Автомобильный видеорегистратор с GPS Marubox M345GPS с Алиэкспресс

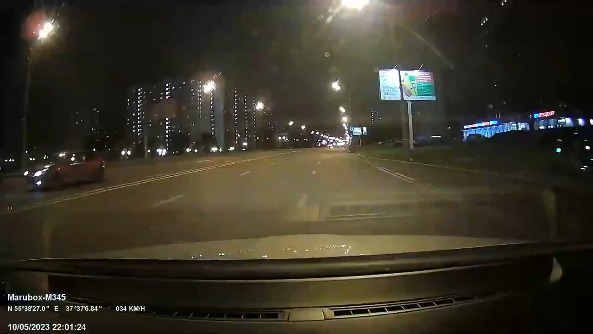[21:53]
Фиксированная камера. Ограничение скорости. 60. Полоса общественного транспорта. Разметка. Фиксированная камера.